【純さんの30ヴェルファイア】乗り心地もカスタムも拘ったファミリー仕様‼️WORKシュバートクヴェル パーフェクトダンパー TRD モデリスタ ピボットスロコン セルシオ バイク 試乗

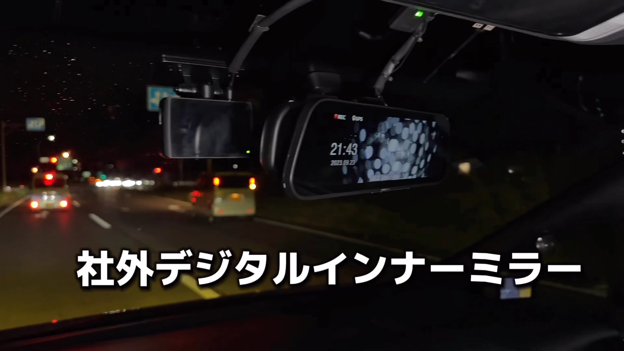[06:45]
これ車外これは車外ですねはい30のベルはなんで買ったんですか?